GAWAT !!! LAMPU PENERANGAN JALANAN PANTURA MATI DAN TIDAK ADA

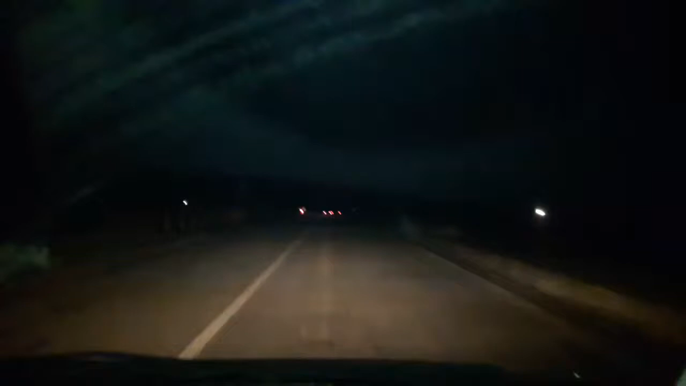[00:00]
hai hai hai Hai jalanan dan Pandora tanpa lampu di daerah mundu kalau nggak salah ya mundu menunjuk ke asjabat atau kanci lampu tolong si pemerintah provinsi atau pusat atau nasional apapun itulah tolonglah lampu dipasang kasihan yang bawa kendaraan baik motor atau mobil tuh lampu muas dari warung